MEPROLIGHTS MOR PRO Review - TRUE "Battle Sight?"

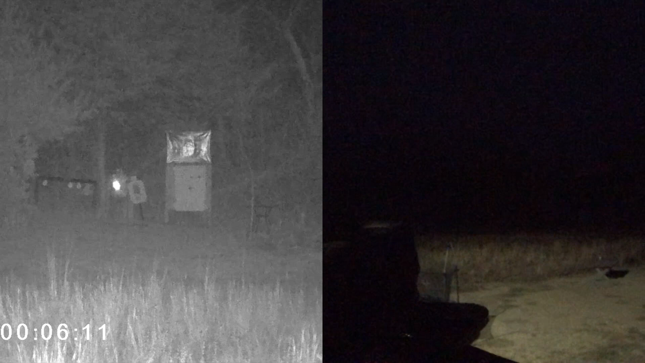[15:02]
I'm yeah, I'm holding the monocular with my left hand, balancing the gun on my right hand. Let's see how we can do here. And this is what I'd be seeing with the Nogs. What I was seeing with the Nogs. How's the Nogs? How's the Nogs?